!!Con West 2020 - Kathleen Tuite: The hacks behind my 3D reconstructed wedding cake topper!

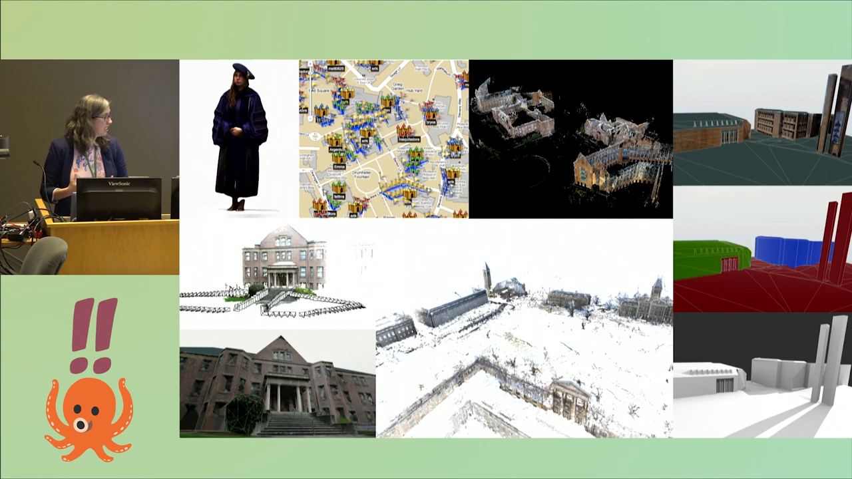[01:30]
And there's some other 3D reconstruction stuff in there. So this is kind of my thing making 3D models of things, especially buildings and large spaces.